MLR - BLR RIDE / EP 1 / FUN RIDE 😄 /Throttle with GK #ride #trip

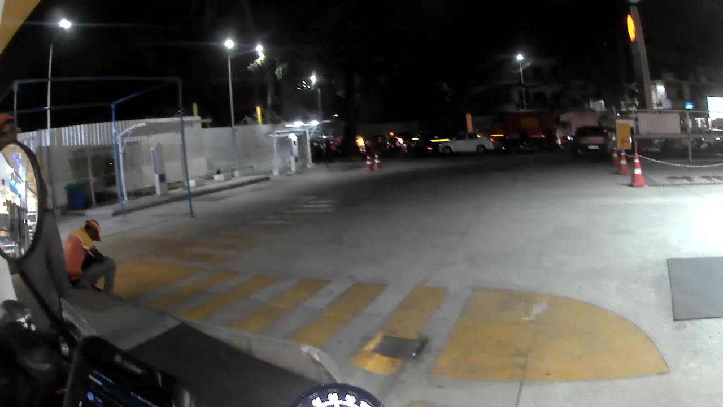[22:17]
So I have to adjust it every single time.
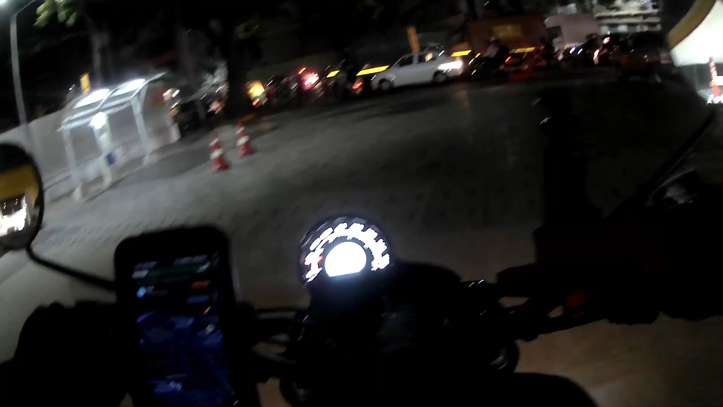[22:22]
So yeah, we'll move guys. Mm-hmm. Look at this. Such a long line. So we are officially stuck here.
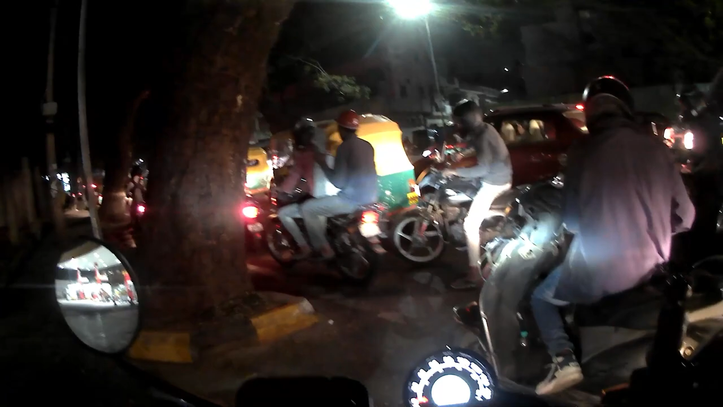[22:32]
So I will see how long it will take here in this traffic.
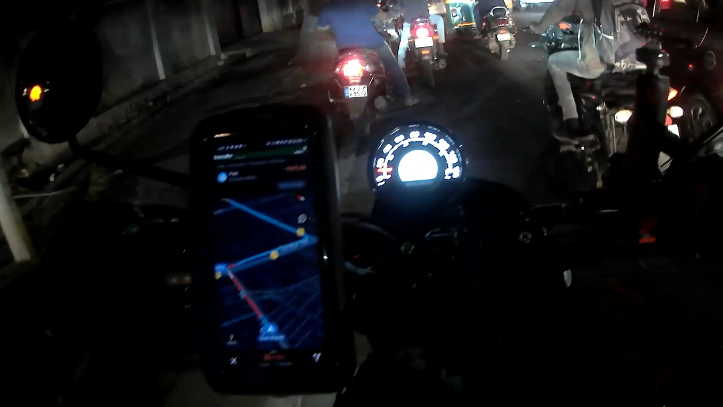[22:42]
So guys, finally we are out of the traffic now.